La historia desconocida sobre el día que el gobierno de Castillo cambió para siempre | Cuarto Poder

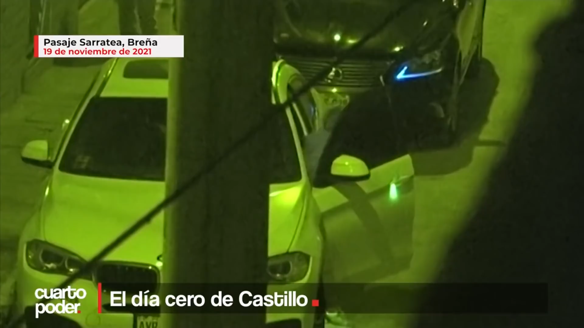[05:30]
Es después de esa llamada que se registra una de las imágenes más icónicas de este gobierno. Imágenes que Cuarto Poder dio a conocer al país y que son el hilo de una madeja que hoy se sigue jalando.
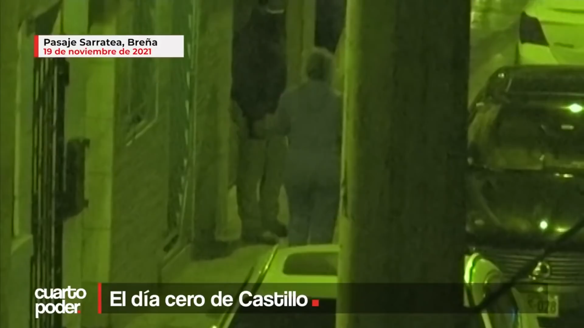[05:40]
Cuando estuve a cerca de tres cuadras de llegar, porque yo vivo muy cerca de Breña, de la Casa de Cerratea,